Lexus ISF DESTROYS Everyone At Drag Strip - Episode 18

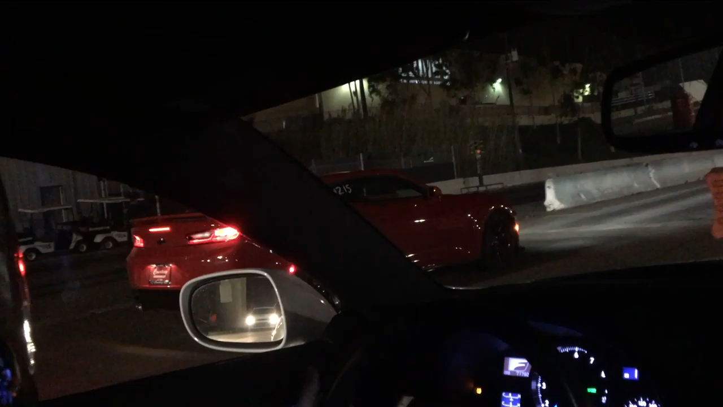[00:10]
All right. Brand new ZL1. Camaro ZL1. Here we go.